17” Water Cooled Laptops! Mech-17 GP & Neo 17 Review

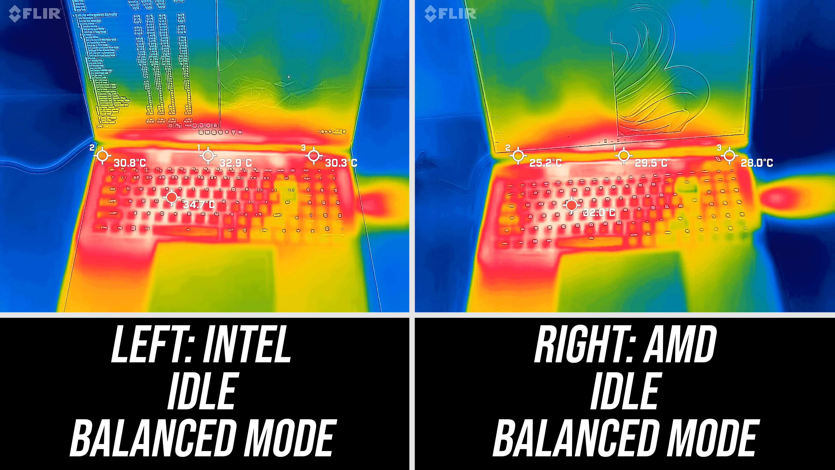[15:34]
They're both similar with the stress test running in enthusiast mode, but again the AMD one appears just a little cooler. The highest performance mode gets a little warmer. Unfortunately I misplaced my Intel recording, so only have the AMD result here.
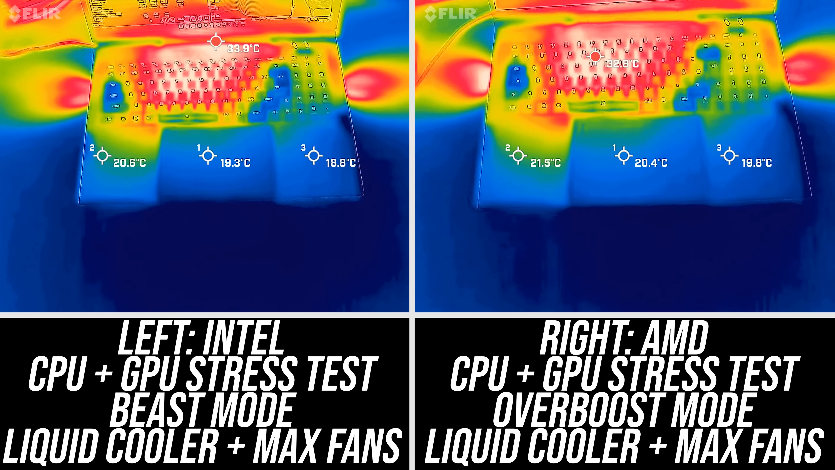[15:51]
Both laptops get quite a bit cooler with the liquid cooler attached. I've seen some laptops warmer than this at idle, and don't forget the 3080 Ti's are running above 170 watts right now. I only recorded the Intel model with the laptop and liquid cooler fans at minimum, which was quite a bit warmer, but also way quieter.